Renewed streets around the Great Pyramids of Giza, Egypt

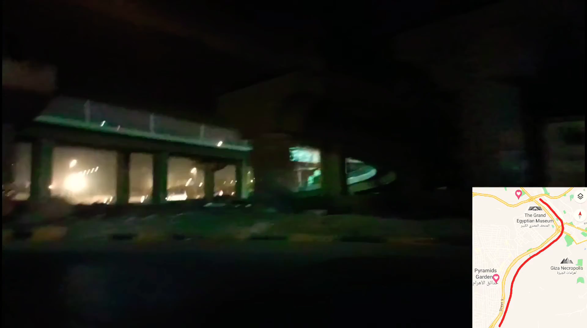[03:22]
well this is how the street looks at night it's the same street now you see this new Grand Egyptian Museum this is how it looks at night it's still under
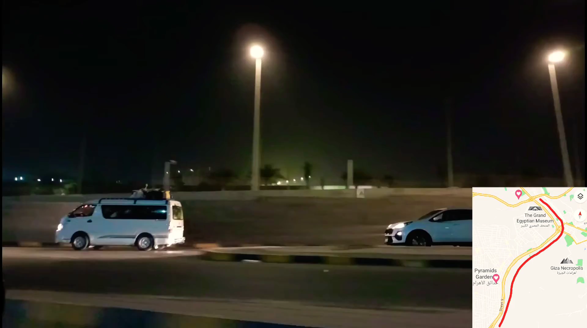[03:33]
construction they say maybe they'll finish it after a year or something I maybe after the virus
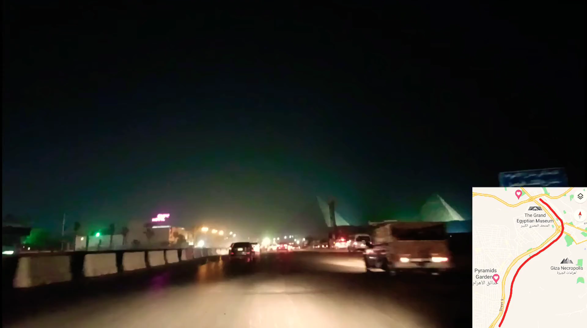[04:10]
to lighten the pyramids which is very impressive I want to pay your attention that right now this street this part of the street is very dark why I want to say this part of the street because again it's still under constructions they put their lampposts but I don't know for what reason they're not working not yet but
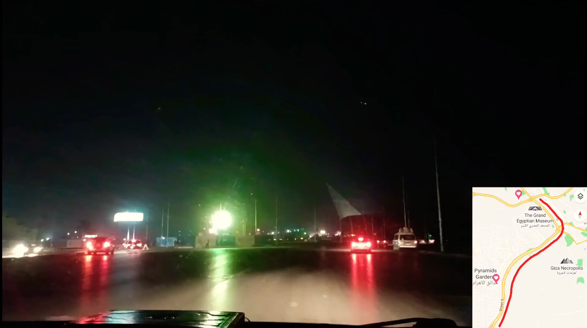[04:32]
just wait a second and see what I will show you next so when you drive here it's really very dark I have to switch on the far light sometimes because I simply can't see the road well but it's not all the time here the lamps
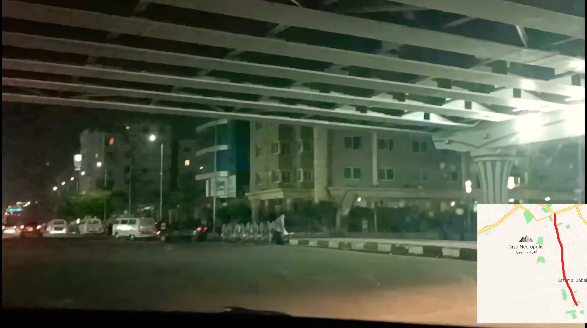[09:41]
now under it and we will go now to Abulhul street but from the other side
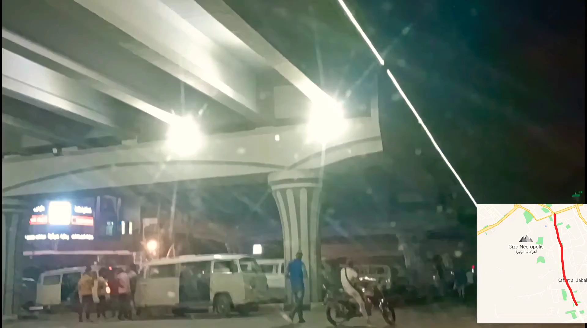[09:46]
so now there this new pavement that i want you to look at will be
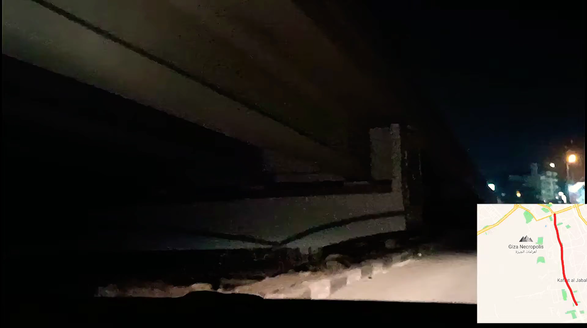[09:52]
again on your left side because we're going from the other side now the weather is hot so life in Egypt starts at night so you see when it's dark
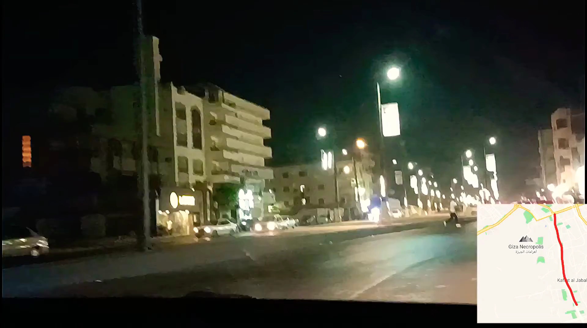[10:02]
now you can find a lot of people there people of all ages young kids women men really people of all ages can be found on this place when
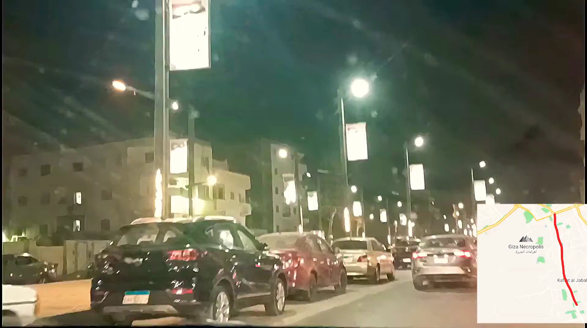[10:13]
it's dark as i told you now it's like a park pay attention to